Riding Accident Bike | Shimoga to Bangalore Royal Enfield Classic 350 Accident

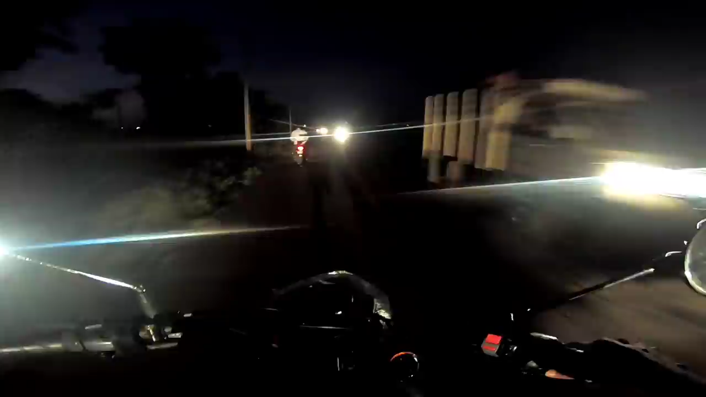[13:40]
ಸೊ ಇಲ್ಲಿ ನೋಡಿ ಇದು ಆ್ಯಕ್ಚುಲಿ ಅಡ್ವೆಂಚರ್ ಅಂದರೆ, ಮಗಂದು ಹೆಡ್ಲೈಟ್ ಇಲ್ಲ, ಹೈವೇಲಿ ಹೋಗ್ತಾ ಇದ್ದೀವಿ, ಬೇಕಾ ಇವೆಲ್ಲ ನಮಗೆ. ಇನ್ನೂ 200 ಕಿಲೋಮೀಟ್ರ್ ಐತೆ ಗುರು ಮನೆ,
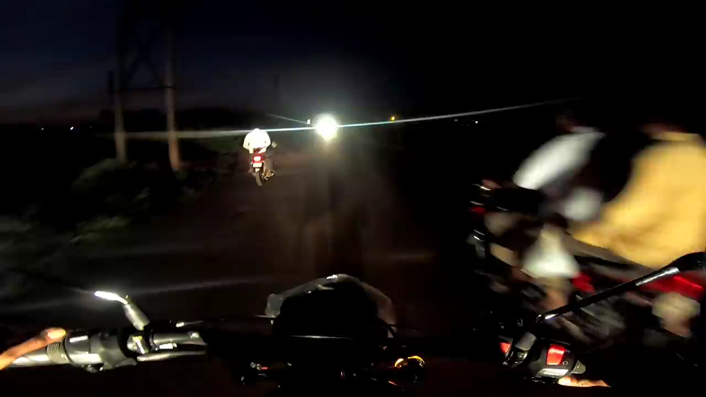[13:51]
ನೈಟಲ್ಲಿ ಏನು ಕಾಣಿಸಲ್ಲ, ಹೆವಿ ರಿಸ್ಕಲ್ಲಿ ಓಡಿಸ್ತಾ ಇದ್ದೀನಿ. ಸೊ ನೋಡಿ ಏನಿಲ್ಲ, ಒಂದು ನಾರ್ಮಲ್ ನ್ಯಾಕು, ಎದುರುಗಡೆ ಹೋಗ್ತಿರೋ ಕಾರ್ ಇದೆಯಲ್ಲ ಅದು ಲೆಫ್ಟ್ ಐನ ನೋಡ್ತಾ ಇದ್ದೀನಿ,
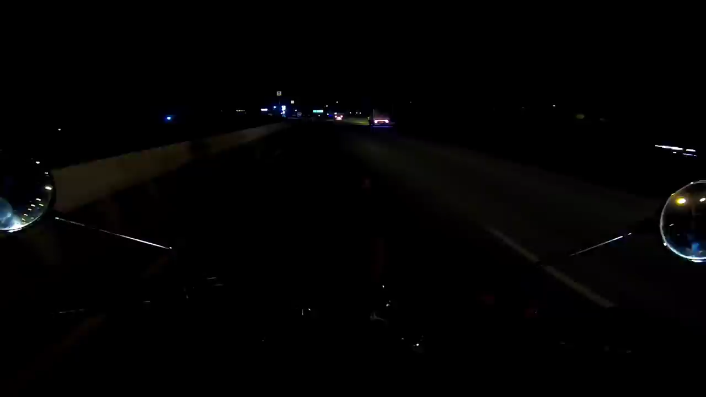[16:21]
ವೀಲ್ ಬಂದು ವೀಲು ಹಿಂಗೆ ಇದೆ ಸೊಟ್ಟಕ್ಕೆ. ಸೊ ಆ ಒಂದು ಗೆಸ್ ಮೇಲೆ ಓಡಿಸ್ಕೊಂಡು ಒಂಥರ ಕ್ರಾಸ್ ಆಗಿ ಗಾಡಿ ರೈಟ್ಗೆ ಎಳಿತಾ ಇರುತ್ತೆ,